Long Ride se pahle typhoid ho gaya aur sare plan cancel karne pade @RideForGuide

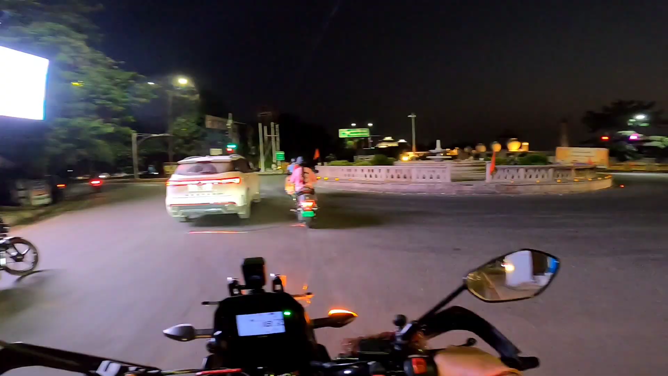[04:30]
तो भी आच चुके हैं जनेश्वर मिश्र पार्क के पास और अम्बेटकर पार्क के पास बट उधर नहीं जाएंगे इस
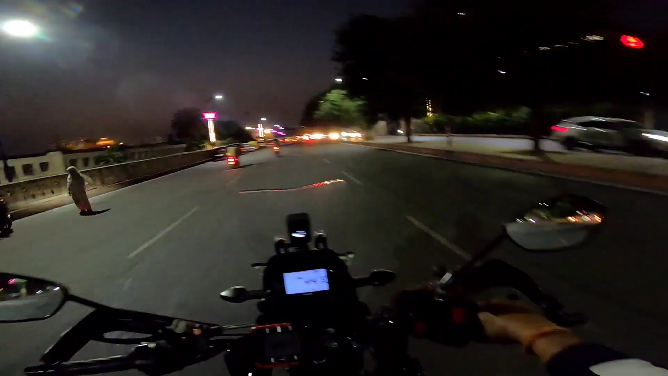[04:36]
चैम यहां पर लाइट वाइट और लाइटिंग बहुत अची ही रहती है यहां पर और शाम को लखनों में गुमने का मज़ा ही अलग है यार यह है यूपी दर्शन पार्क यही वाला
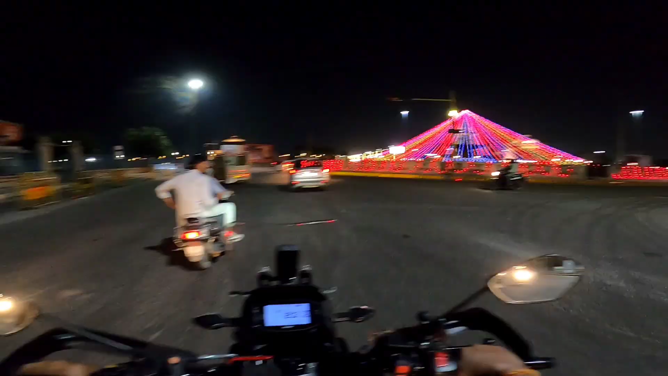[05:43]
लगाया गया है तब बढ़ियां लग रहा है एक्दम अबे आई लव रा लखनो हो गया है हमारा हट गया है
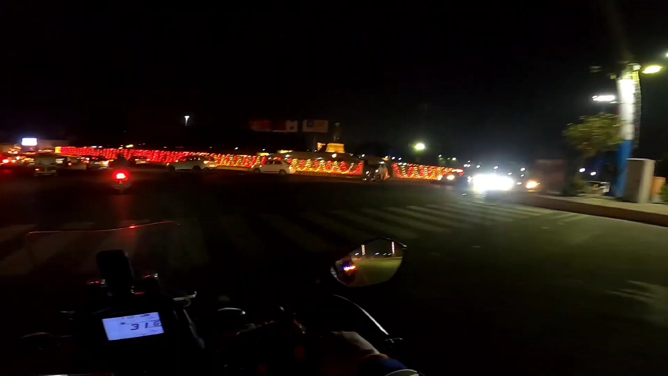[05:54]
इसम बढ़ियां सजा दिया है भाई
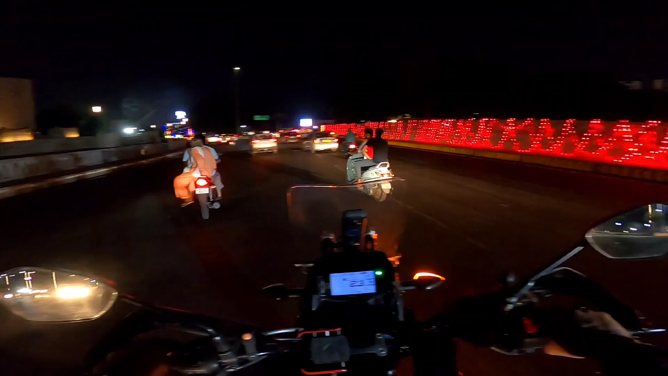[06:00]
अभी
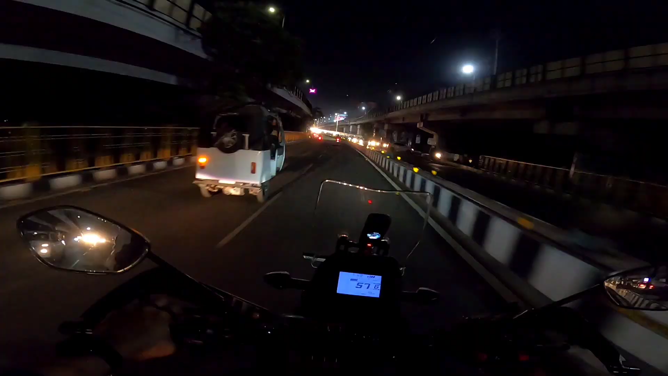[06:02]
भाई फोग लाइट का भी थ्रोग देख लेते हैं कि फोग लाइट मेंने थोड़ी से अड्जस्ट करी दी ठीक है तरो अच्छा काम कर रहा है इसका
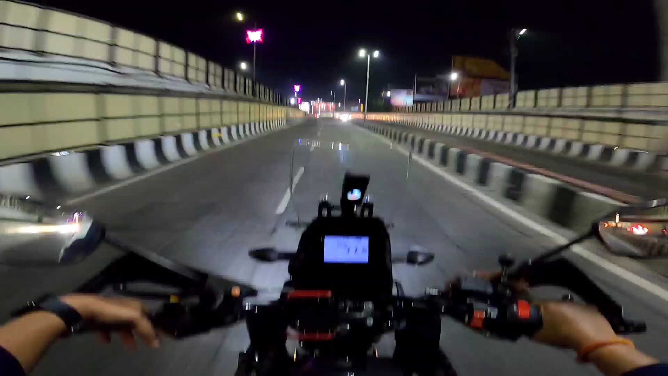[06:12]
कि अच्छा करें बाद
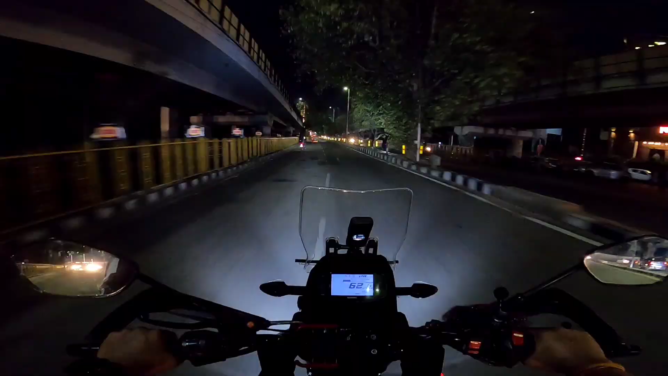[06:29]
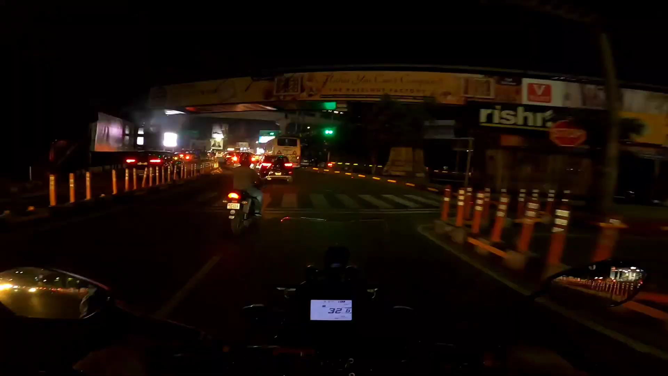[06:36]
मुझे सिकनल ग्रीन मिला है को लिया टेकनिक वाला वरना भाई रेकॉर्ड है आज तक कभी मतलब ग्रीन नहीं मिला मुझे यह